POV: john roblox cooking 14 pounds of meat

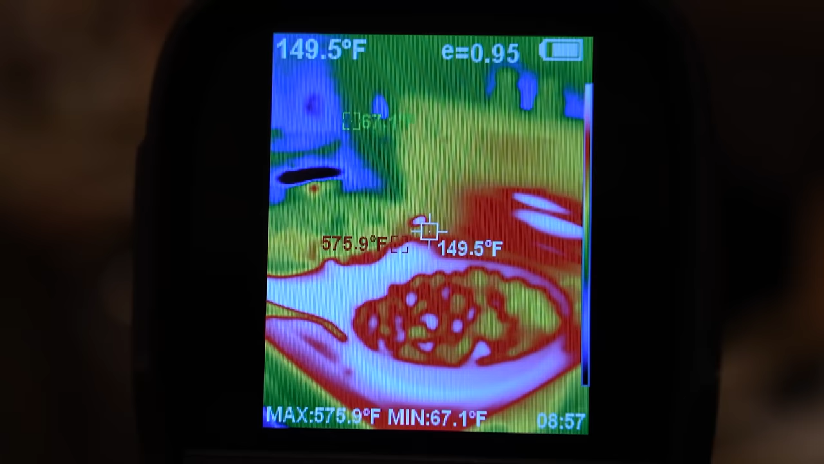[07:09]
On screen: spot 149.5°F, max 575.9°F, min 67.1°F
Yes, these readings are reading that it is hot. Nice.